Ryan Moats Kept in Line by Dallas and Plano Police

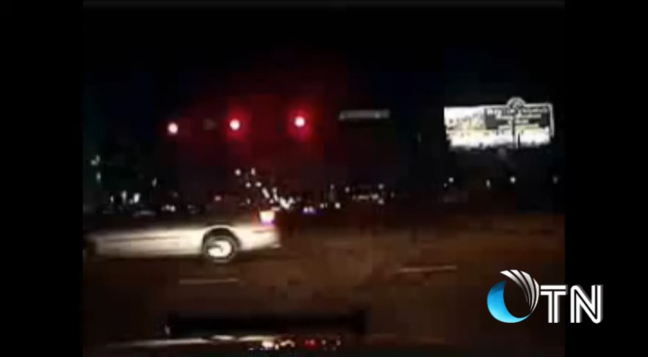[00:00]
You're watching a Dallas police officer endanger the public by running a red light and speeding through a densely populated area to go after NFL running back Ryan Motes, whose mother-in-law is dying in a nearby hospital.